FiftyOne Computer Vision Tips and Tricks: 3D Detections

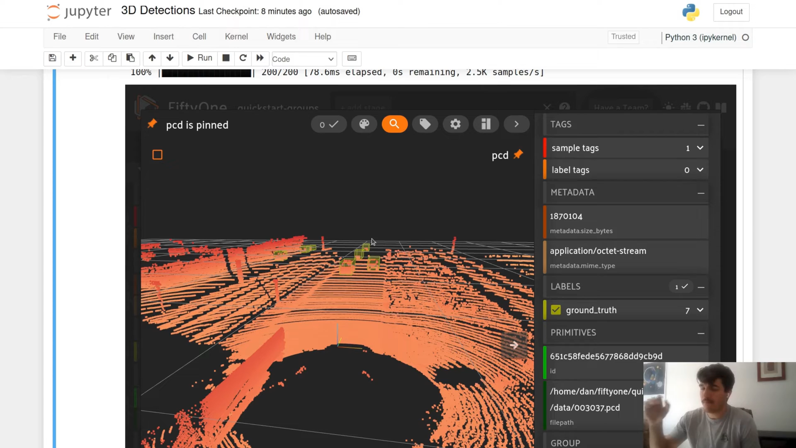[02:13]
We can see some things that are should look familiar if you're familiar with our 2D detections and some new ones. So we can see that we have a label this one being car but instead of just being the bounding box we have now three things designating the location and orientation of our bounding box. That being dimensions, location, and rotation. Dimensions will refer to the width, length, and height of our bounding box. The location refers to the global coordinates and x, y,
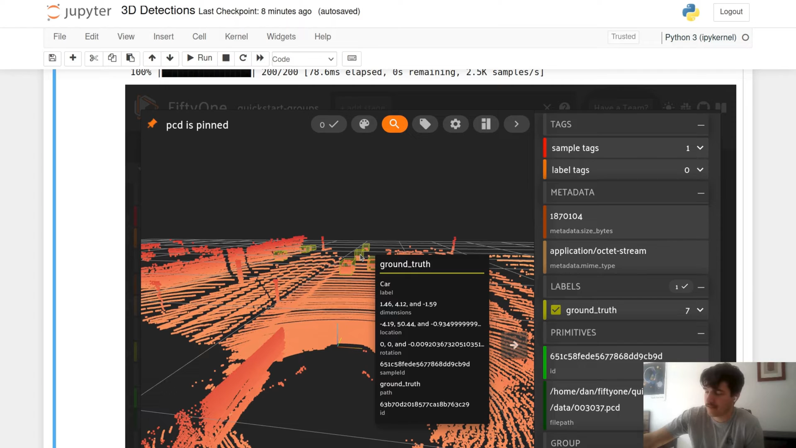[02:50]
and z of the absolute center of the bounding box and the rotation refers to in radians the amount of rotation along that axis. So whether it's the x, the y, or the z axis that the bounding box should be rotated in. So to start we'll do a very basic example where we have our location be 0, 0, 0.
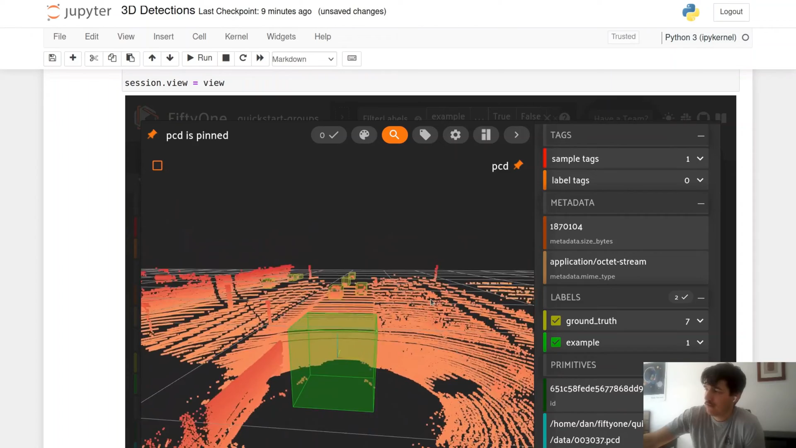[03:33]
Now to note the absolute center is being used when we use location. It is not the top center or bottom center but you can see that the center designated by this coordinate axes helper is in the absolute center of our cube here.
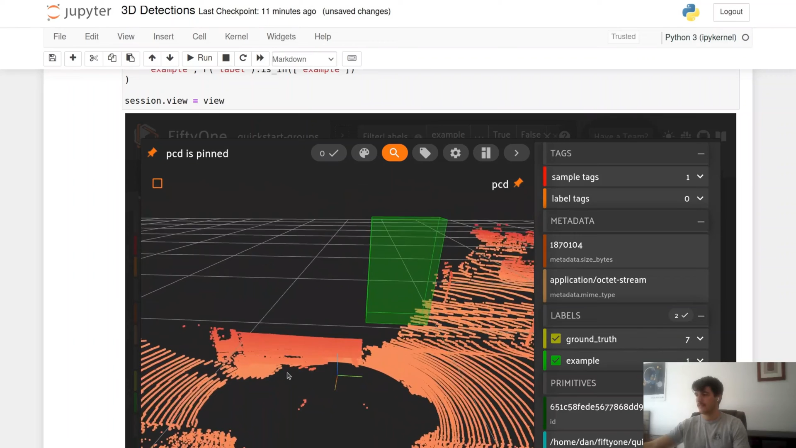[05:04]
green is our y is our forward and back and the blue is our z is our height our up and down.
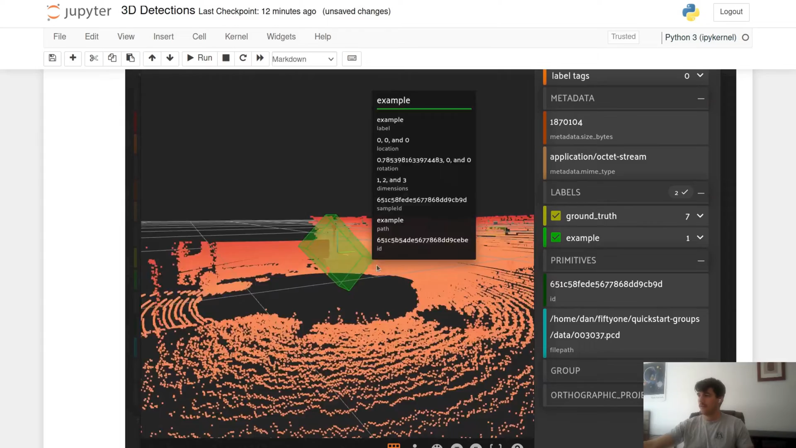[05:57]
By rotating a quarter radian on the x-axis we'll be able to see that along this orange axis we've rotated to the left and
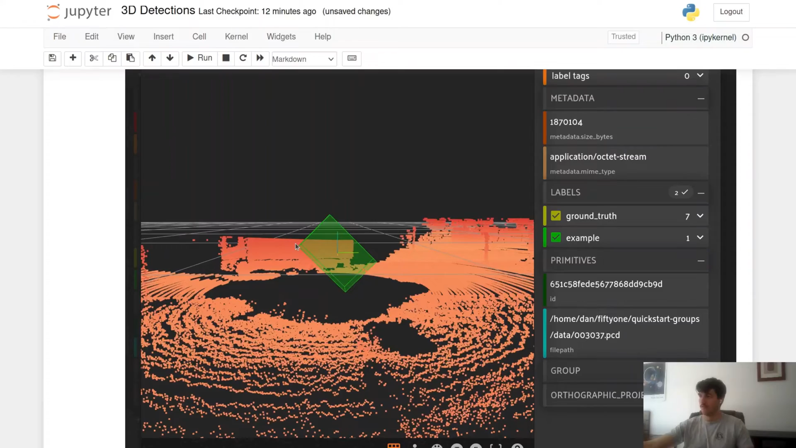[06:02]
then we are now have a radian rotation of a quarter radian along the x-axis.
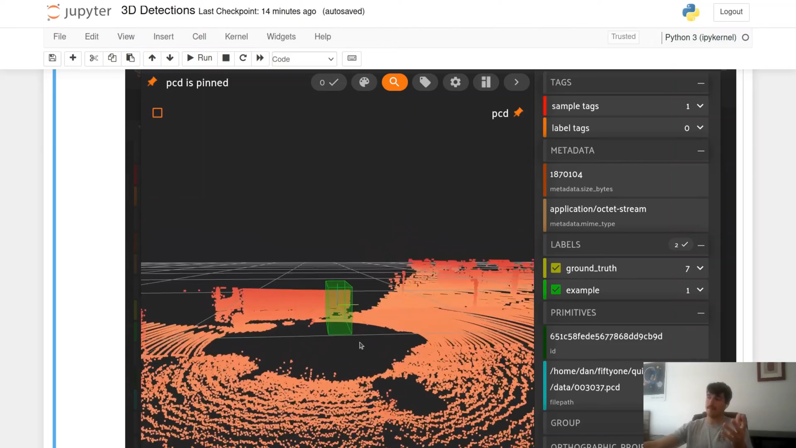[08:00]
know that this box has been rotated a half radian on long two axes and now it becomes a problem where I don't know if my width length and height is correct and things like that so rotation is very powerful um it can also be a very easy way to get tripped up when you're getting started with 3d detections so uh maybe more of my trick for today's tips and tricks is when aligning your bounding
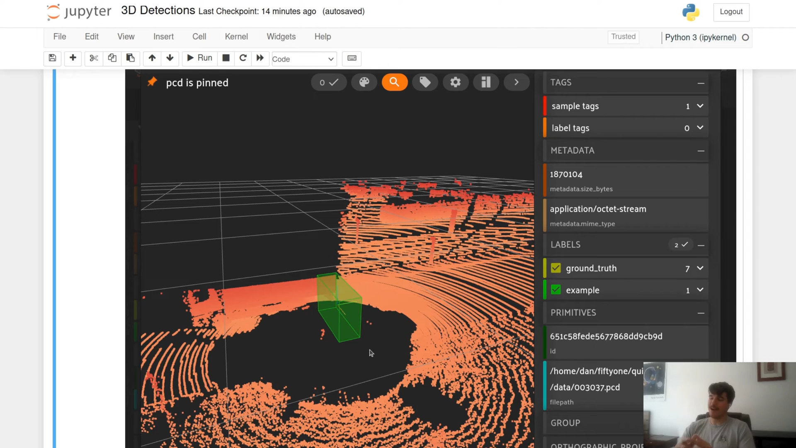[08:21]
boxes I highly suggest you save rotation for last if it is an issue that you're troubleshooting through lastly there is one more type of 3d polylines 3d labels which is
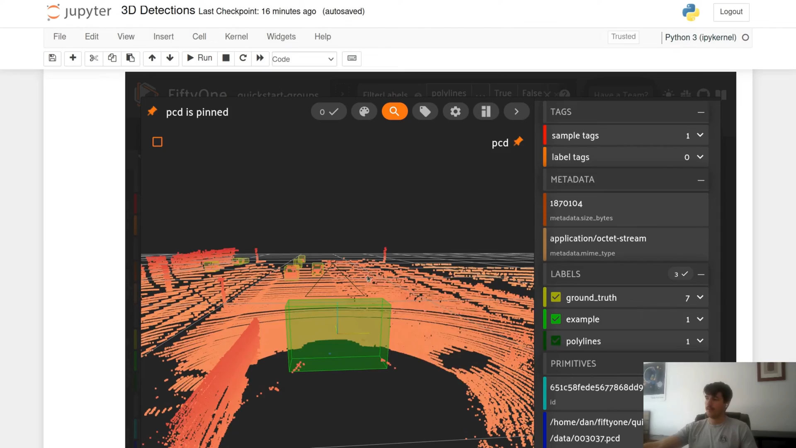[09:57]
is from certain angles i lose my triangle and i can't really see it anymore so now maybe i'm taking a bird's
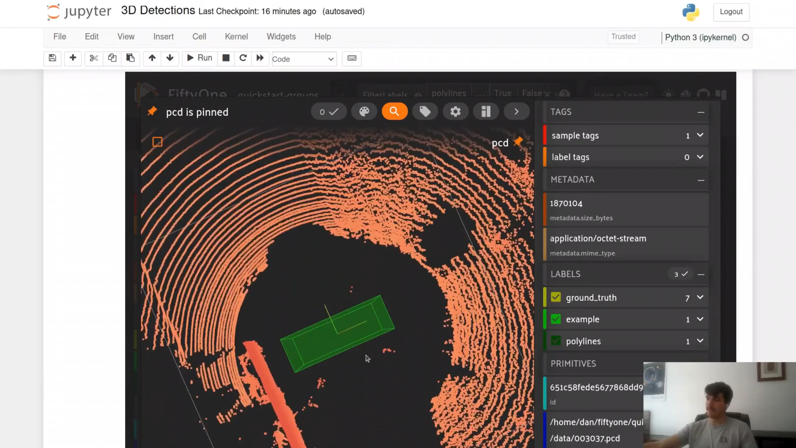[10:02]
eye view here i can't really see it right so there's a couple ways we can handle this one we can roughly shuffle all of our field colors to get different colors on our bounding boxes and labels
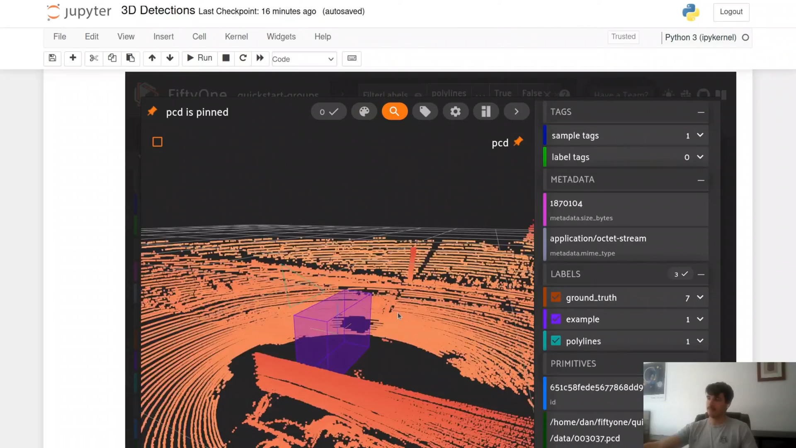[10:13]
so now my triangle here is blue it's a little bit easier for c and my bounding boxes also change color
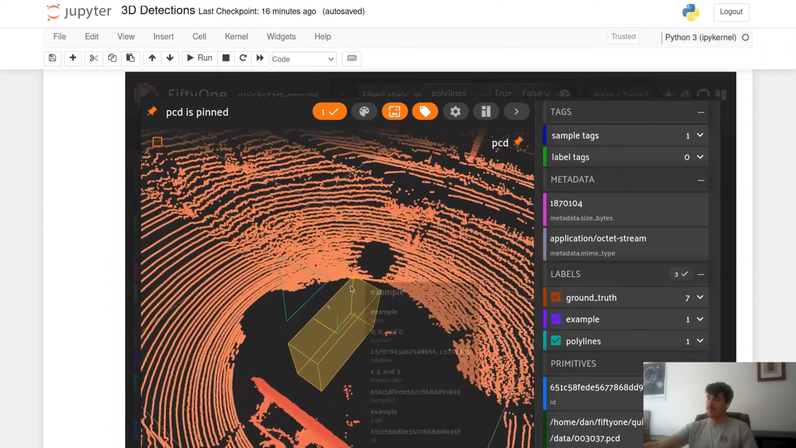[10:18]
maybe it's not my label set is bothering me
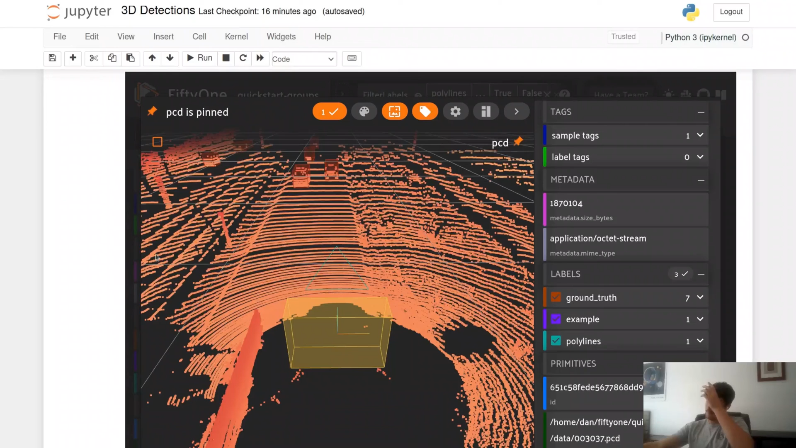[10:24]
maybe it's the lighter points are a little too bright you're also able to change the color scheme of this by
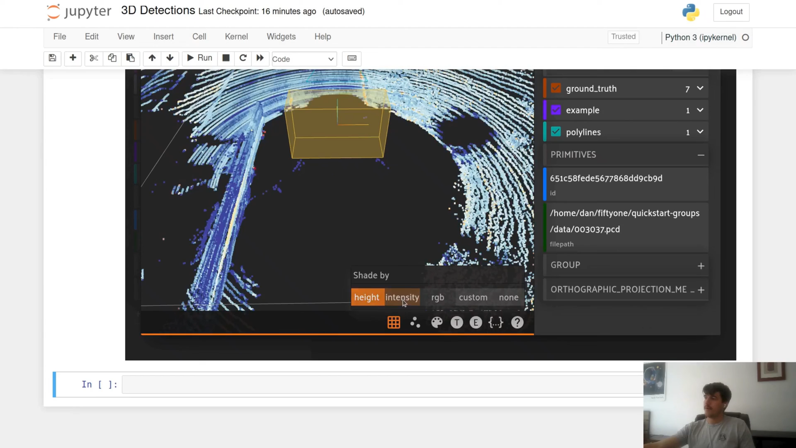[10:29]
going through here and you can change it to intensity you can pass rgb especially if there's been
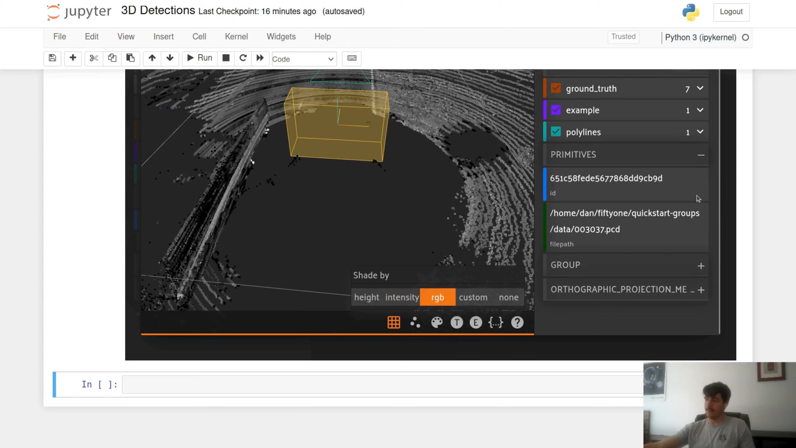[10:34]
an rgb color map passed along and whatever is best for you to visualize your point cloud data set
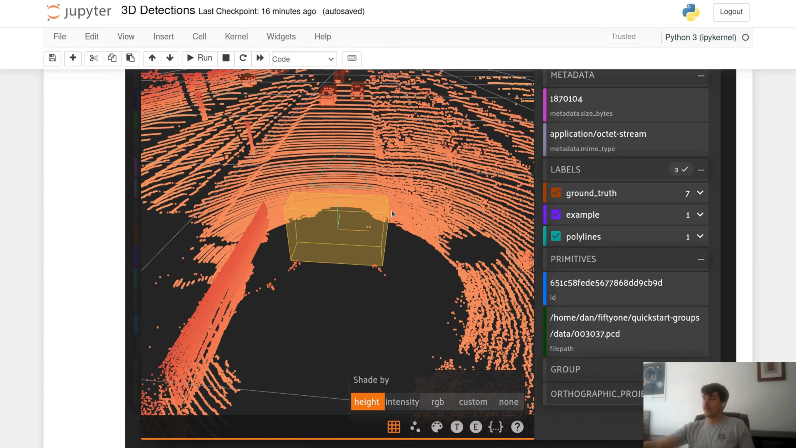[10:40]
if you ever have any questions about point cloud data sets you're struggling to get your bounding boxes aligned or you just don't know